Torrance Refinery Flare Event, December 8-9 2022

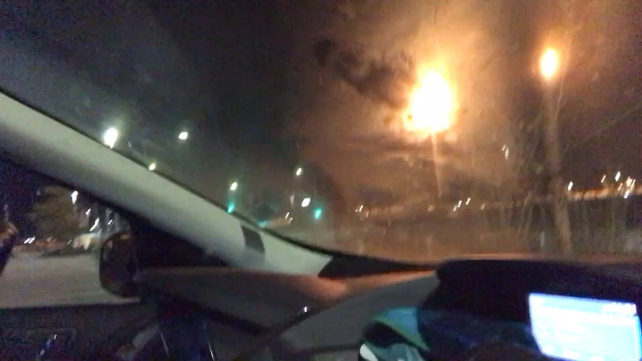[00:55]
There she is, baby. This is a dual a dual flare flaring event. There's a lot going on tonight.